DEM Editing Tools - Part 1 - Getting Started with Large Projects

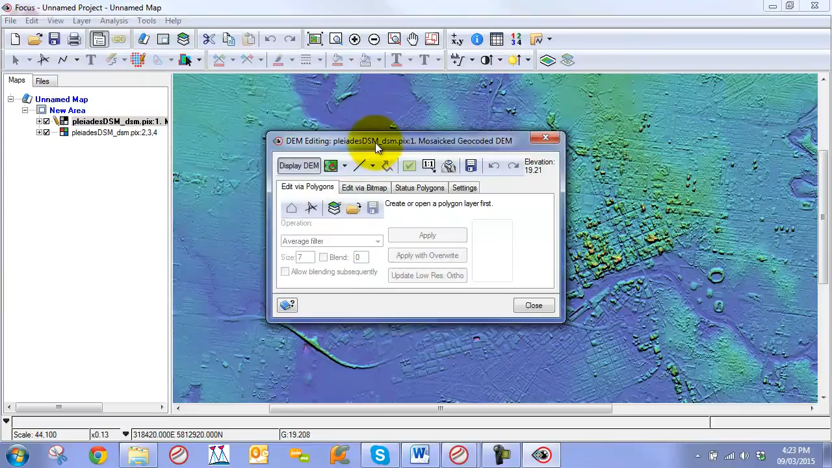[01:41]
One, our DEM editing window which contains our tools and viewing capabilities for our DEM directly on it,
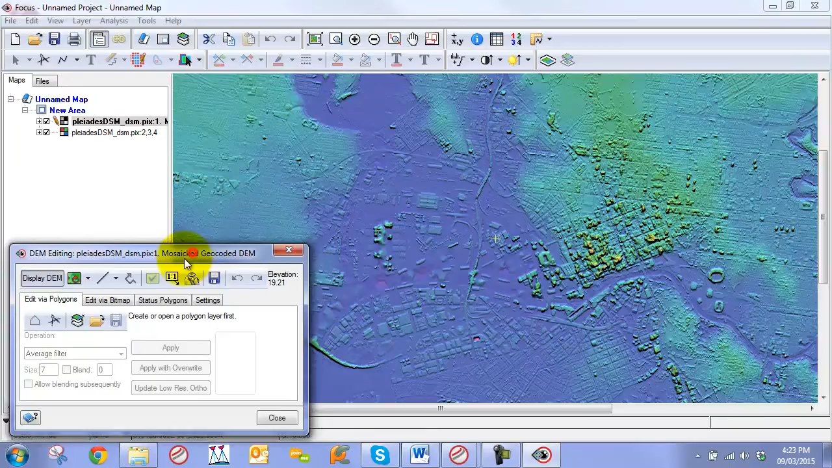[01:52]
as well as our DESM has now been rendered in a pseudo-color hillshade image, which is quite dynamic.
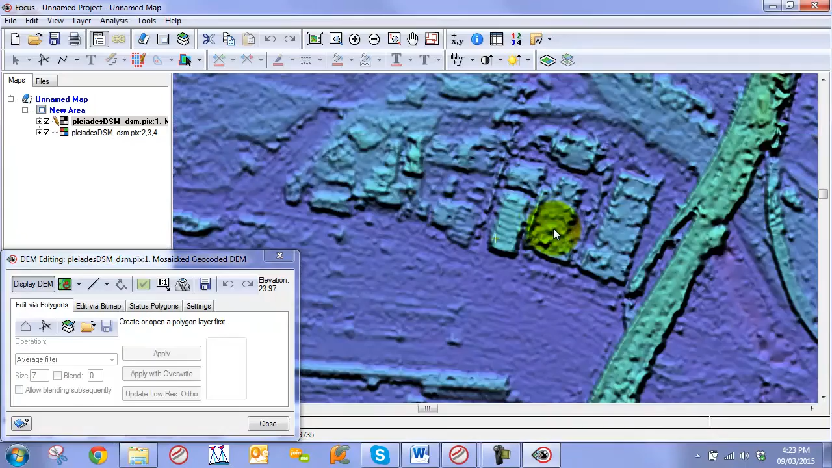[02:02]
So as you can see, the colors change as we zoom in and out. So if we take a look, this is a digital surface model that was extracted directly from PleiD's imagery. So we can see we have pretty good detail. We have an urban center here, which is Melbourne, and then we have topographic relief in the outer regions. We also have a water body. One of the first tools that you're going to want to get used to using with our live DEM editing environment is just the ability to quickly switch back and forth between the preview mosaic as well as the DEM.
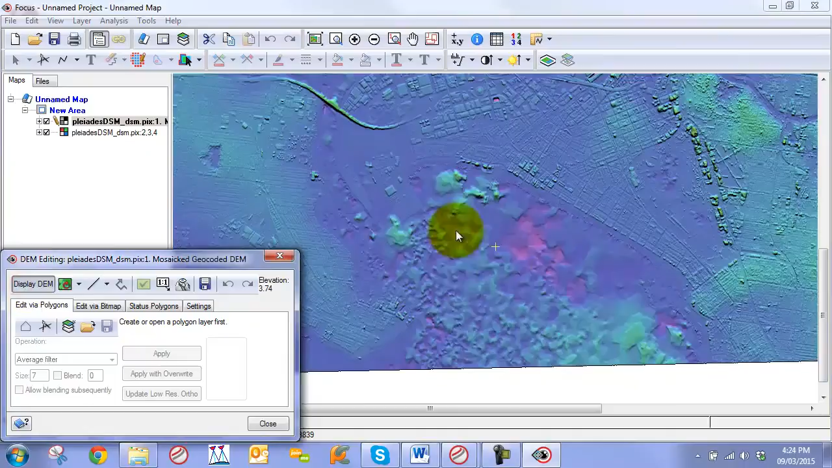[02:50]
So we look at an area like this, we can see it's quite messy. So the first question that I might ask myself is what is this area of?
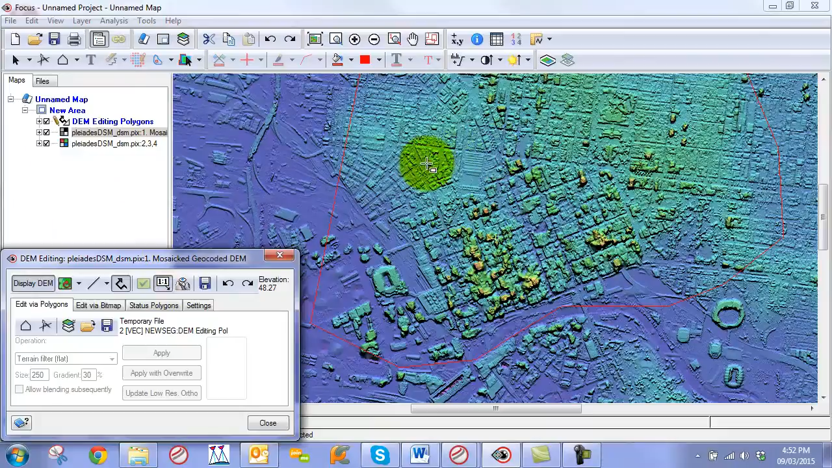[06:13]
So we have a tool here known as our preview window, where we can take a look at the orthos that are generated from this DSM. So we can click on here, and we're just going to draw out a window that covers a region of our digital surface model.
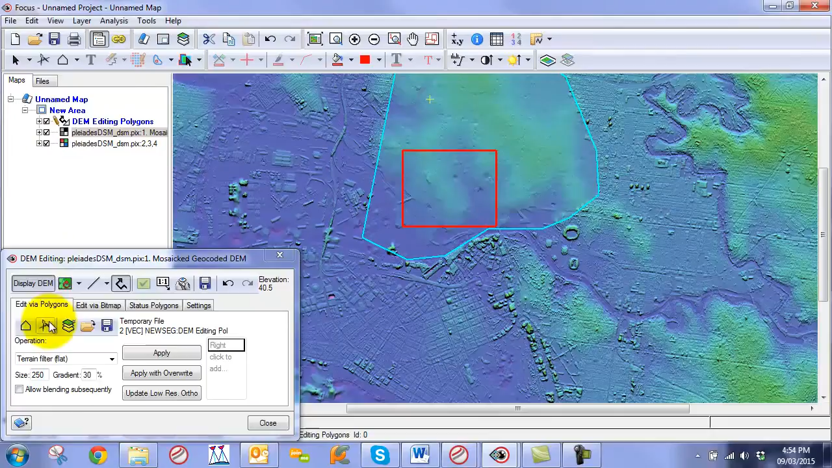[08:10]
let's just make a mistake here to show you what kind of results you would get if you have an inaccurate elevation values. So we can go here, for example, average elevation. This is just going to create a flat surface. As you can see, it's not perfectly flat.
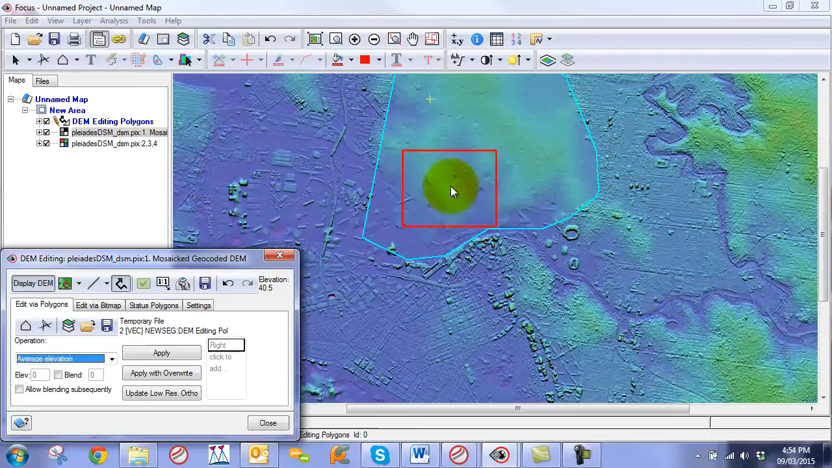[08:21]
So we'll just go apply. So we create a flat surface here. We take a look at our orthos. We regenerate them based on our current values in our DEM.